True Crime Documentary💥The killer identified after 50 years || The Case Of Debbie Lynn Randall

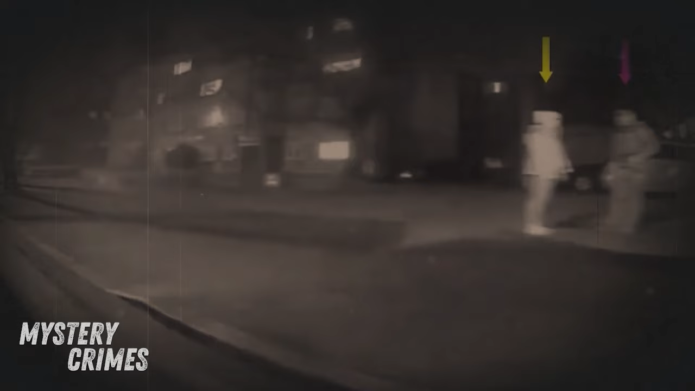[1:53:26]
upon reaching clatham he drove to earl's court again before returning to clatham around the time sarah everard went missing cousins had parked